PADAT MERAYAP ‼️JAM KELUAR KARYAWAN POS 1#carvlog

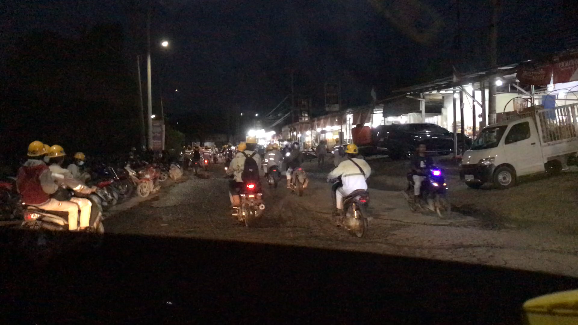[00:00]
Oke bosku, selamat petang ya. Selamat petang, sini sudah jam 6 lewat.
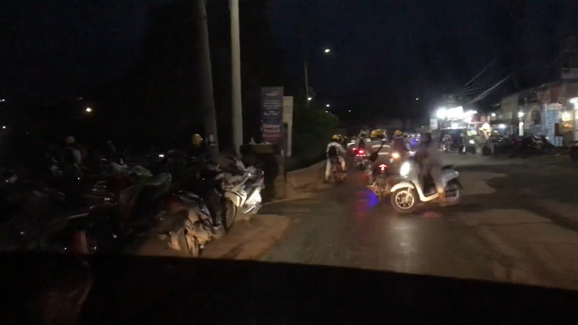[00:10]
Ini saya tepat di depan parkiran ini. Sudah lewat perempatan ini. Ini sudah jam 6 lewat, lewat 25. Barusan pulang dari Kurisa. Karena cuaca baru sore ini sedikit mendung,
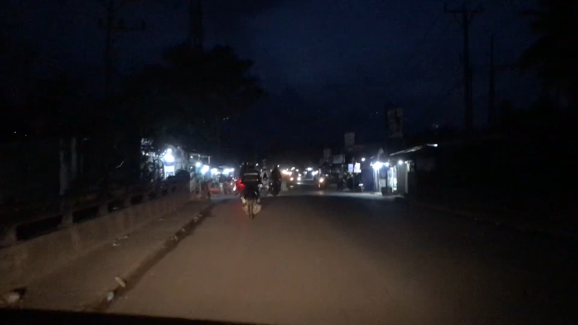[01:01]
Masuk jalur 2. Harus berhati-hati karena di sini banyak sekali karyawannya.
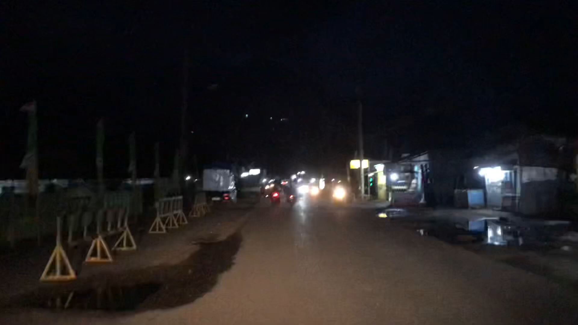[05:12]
nggak tua bosku, jadi terkota nggak tua begini pada sepi. Sepi, menjual juga sepi. Paling kalau makanan ya sembako itu stabil. Jadi kalau kayak saya mainan kayak tadi pecah belah, si abang ya, baju itu ya ini biasa saja. Tidak terlalu ramai.
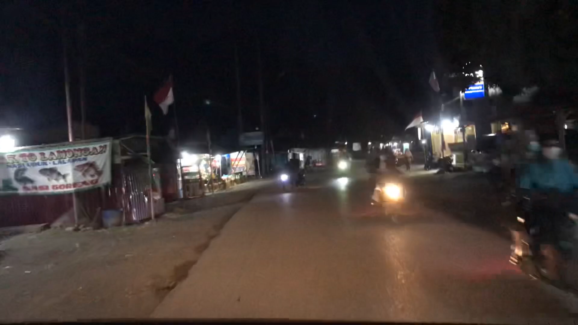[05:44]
Wih, si bapak, ya Allah, tenang pak, hati-hati, jangan nyebrang sembarangan.